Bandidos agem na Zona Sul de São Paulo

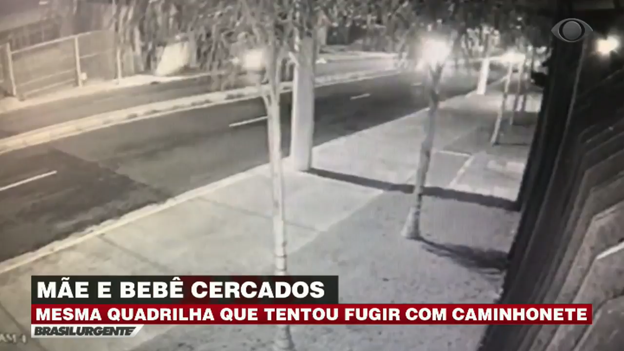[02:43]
Assustada, ela tenta se esconder atrás do carro e acaba atropelada e arrastada pelos bandidos. Dois menores foram apreendidos. O maior, que seria o líder da quadrilha, continua solto.